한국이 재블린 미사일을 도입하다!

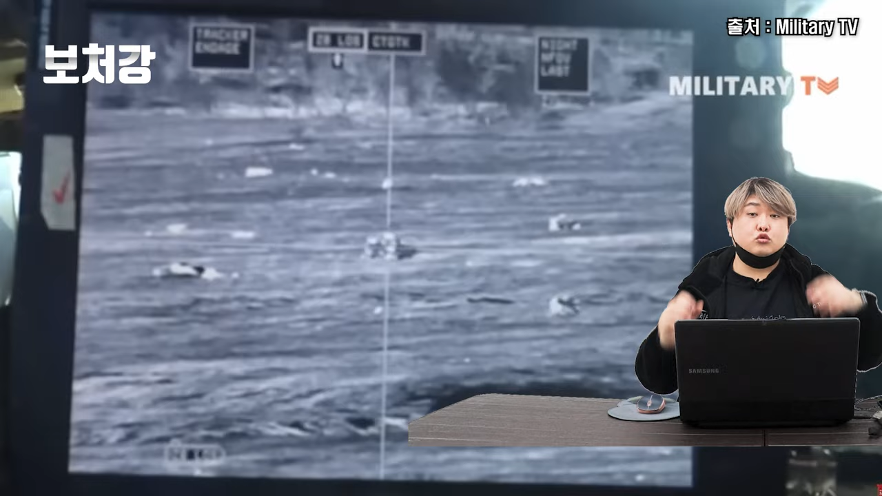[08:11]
내가 적전차를 조준기로 십자선 안에 넣은 상태로 미사일을 발살래요. 근데 그 적전차가 움직이더라도 조준기를 좌우상으로 조종해주면서 계속 십자선 정중앙에 적전차를 넣기만 하면 미사일이 알아서 따라가가지고 때려맞는 방식이었죠. 당연히 조이스틱 조종식보다 훨씬 편해졌죠.